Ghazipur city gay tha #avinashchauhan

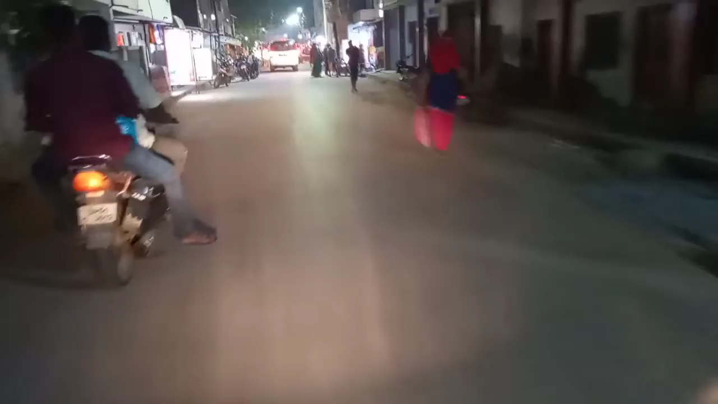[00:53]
तो सामने ही यहार है बस यहार रोडवेज वाला तोले जाका फसादी आए देखिए सकते हो सामने रोडवेज वाला है यह जब जाएंगे बस इस्टेंड है ना वहीं पर तो इसको इसे डिकत होती है थोड़ी सी